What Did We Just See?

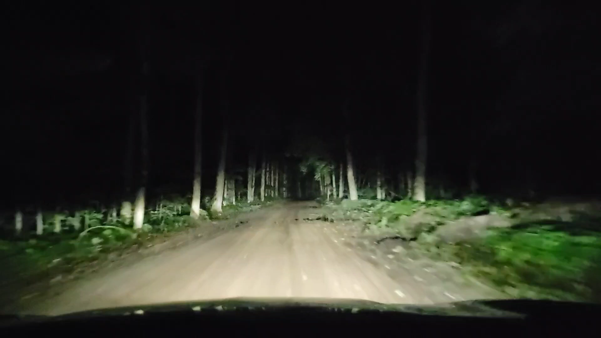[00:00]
There he is, there he is, there he is, that was a bear, slow down, slow down, there might be more coming, that was a black bear,